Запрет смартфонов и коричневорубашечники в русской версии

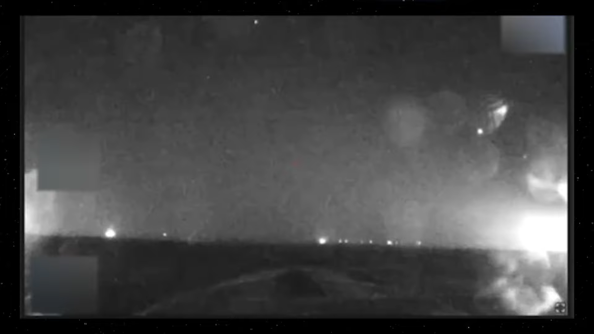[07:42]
потому что пока они гоняли наши морские дроны, прилетели воздушные и таки нанесли удар. То есть эта атака оказалась успешной. Ну и вот такая комбинированная атака все чаще и чаще применяется, потому что это выгодно.